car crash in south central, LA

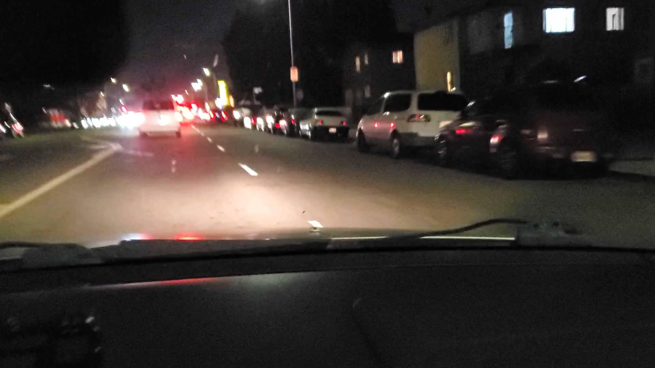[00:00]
all right so you know how everybody was like uh on my video right like LA is not the dangerous fool look at this man every day something new is this motherfucker man now we're ah gonna make a u-turn fuck
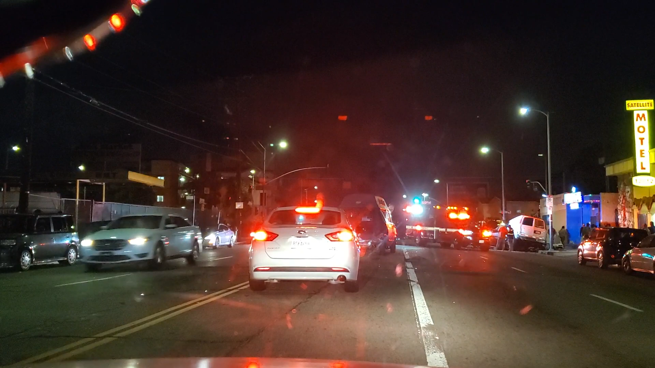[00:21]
then the cops are behind me what the fuck okay this one don't fucking hunk at me bitch i'm gonna make a u-turn but this fool better not give me a ticket bro what do i do scooby scooby do what do i do man i'm gonna make a u-turn homie
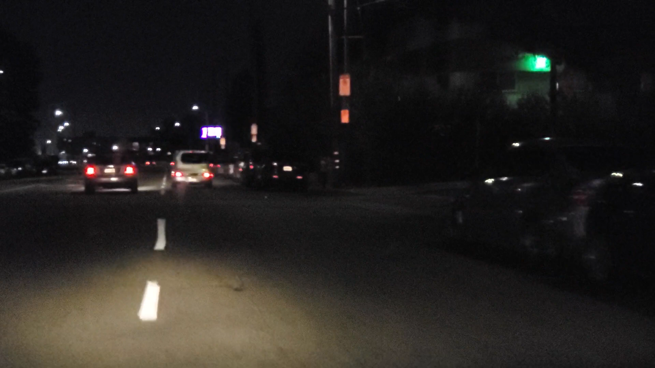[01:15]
that's some bullshit bro people can't drive for shit at night dumbasses all right you see every day something new over here man